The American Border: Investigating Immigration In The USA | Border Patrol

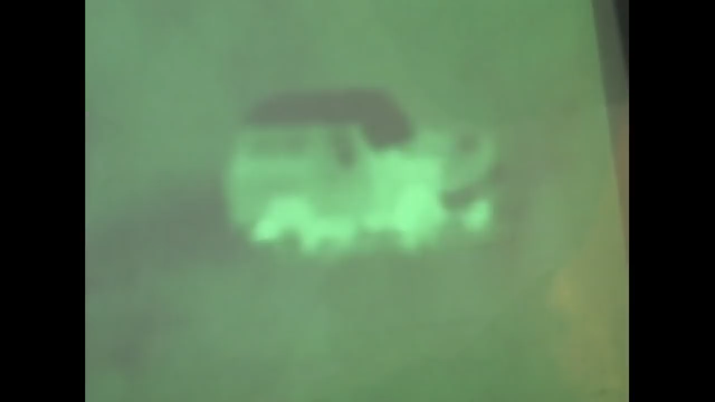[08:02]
You can focus right in on them. You can almost read the decals on the truck.